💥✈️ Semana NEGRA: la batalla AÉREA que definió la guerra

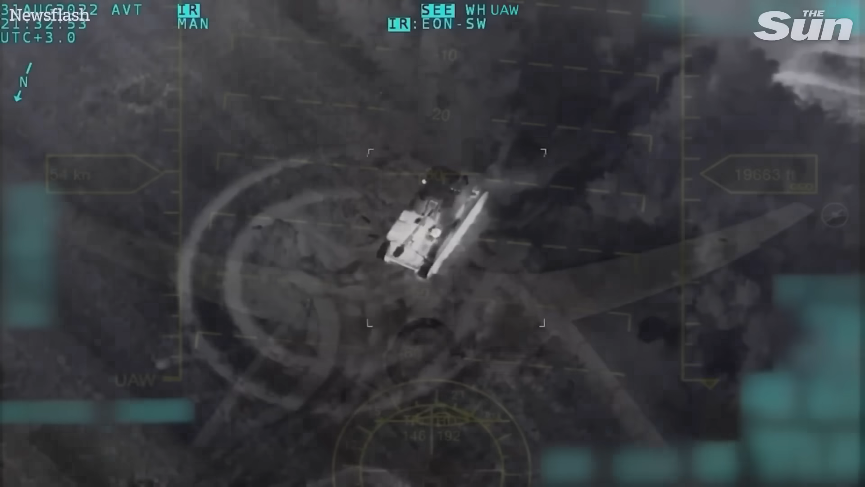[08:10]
cuando se trataba de drones como el Bayraktar que aprovecharon su escasa firma al radar
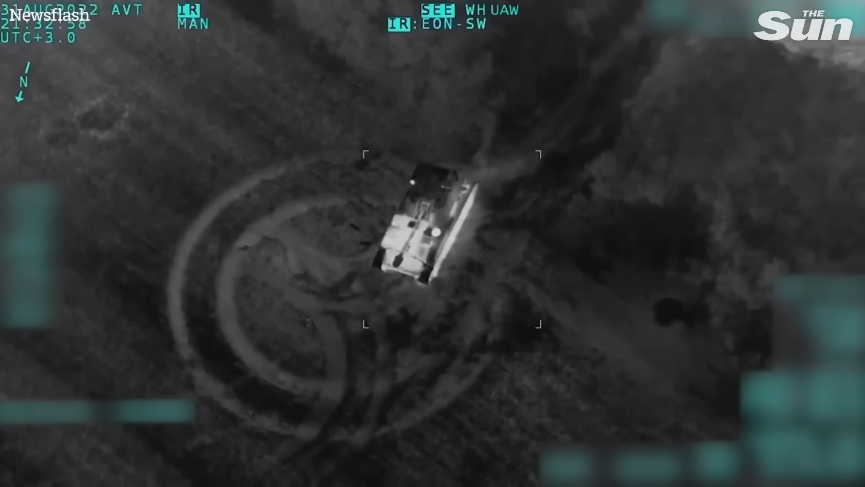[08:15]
para infligir daños importantes en varias columnas del ejército ruso logrando
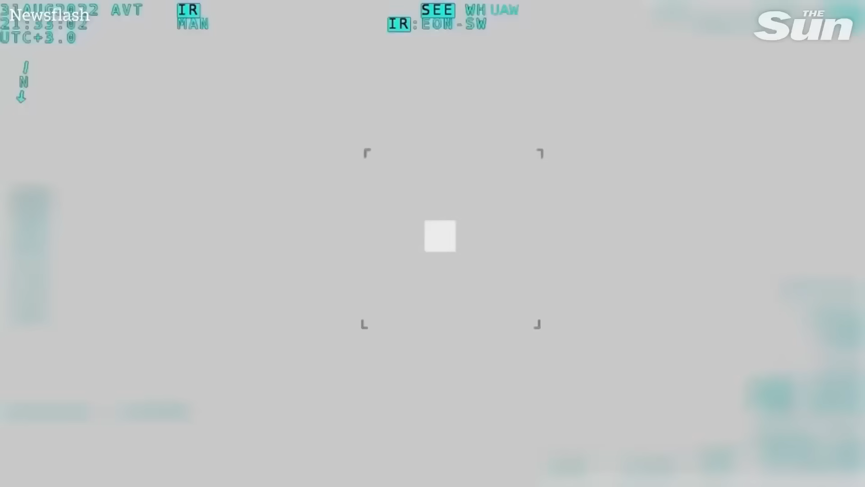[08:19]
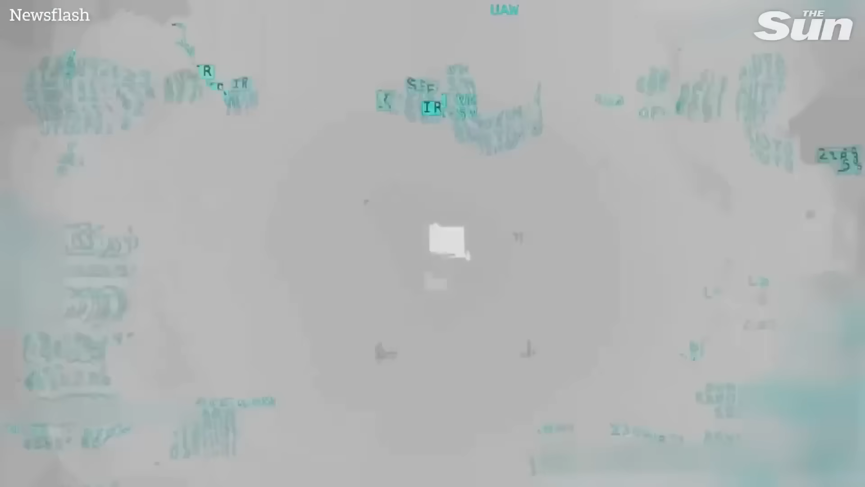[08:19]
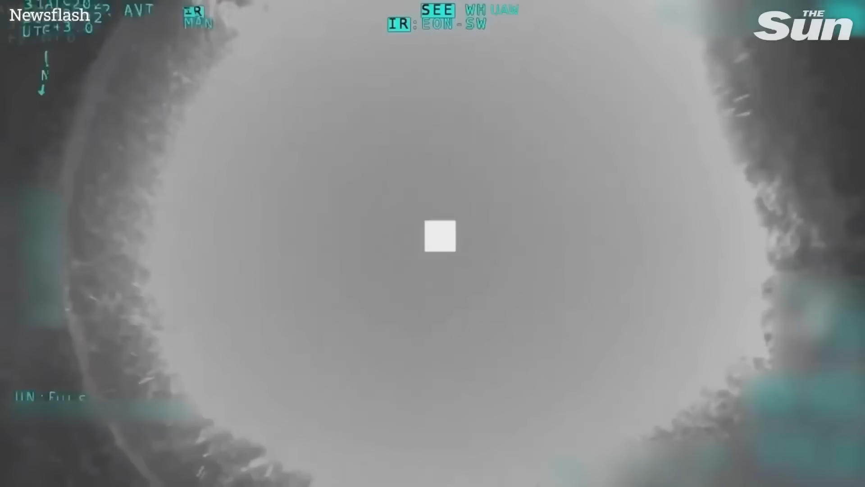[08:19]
destruir una media de 7 vehículos rusos en promedio antes de ser neutralizados